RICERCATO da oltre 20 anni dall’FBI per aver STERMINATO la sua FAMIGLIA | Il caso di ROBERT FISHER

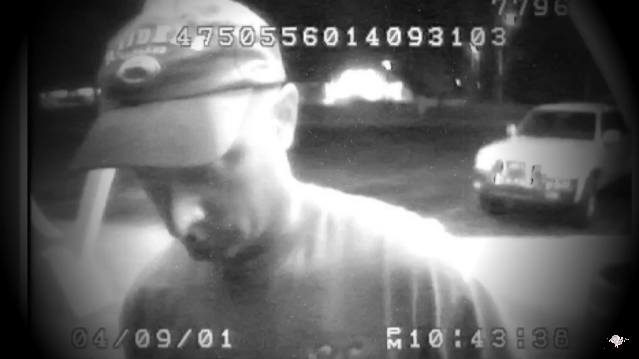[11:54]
Sullo sfondo si intravede la Toyota 4 Runner, appartenuta alla moglie, Mary Fisher.